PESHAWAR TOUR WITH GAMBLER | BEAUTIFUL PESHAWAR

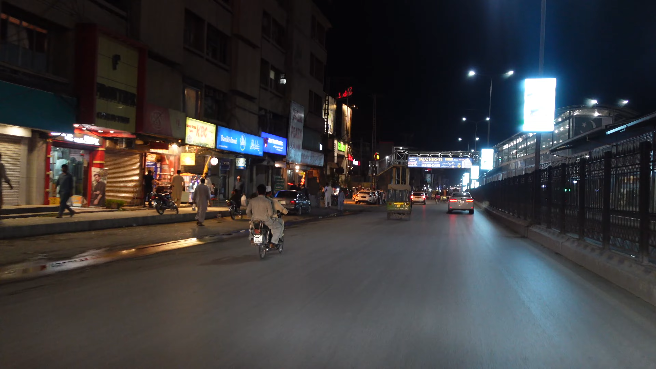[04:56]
सदर बाजार। भाई लोग, तुम लोगों को पता है कि सदर किस को बोलते हैं,